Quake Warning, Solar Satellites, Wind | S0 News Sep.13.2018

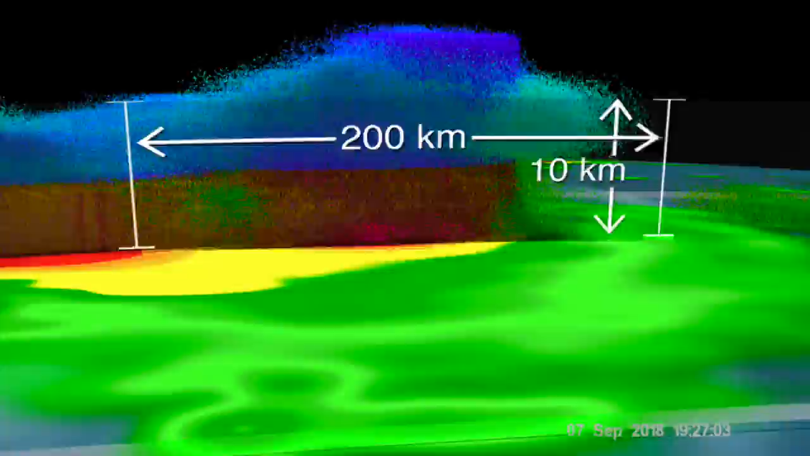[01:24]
First, this is GPM's look inside the hurricane just after that wind shear event a few days ago.